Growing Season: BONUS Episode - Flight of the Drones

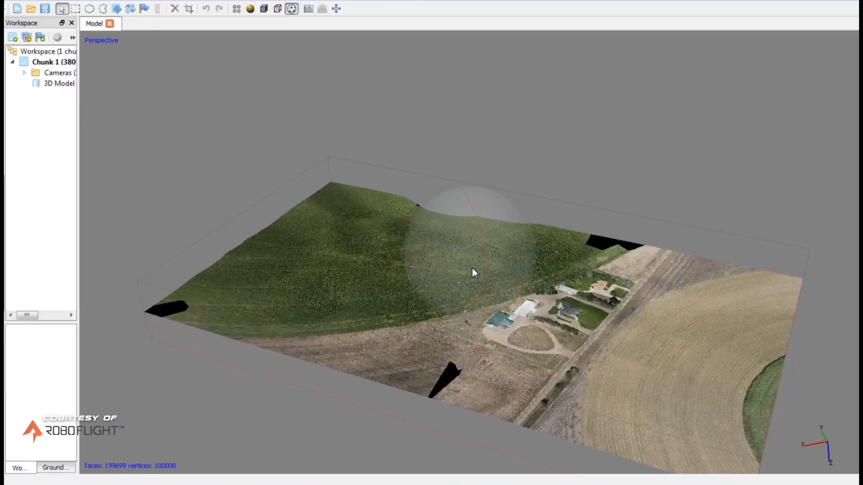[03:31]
And with that imagery, we're looking at the crops and bands,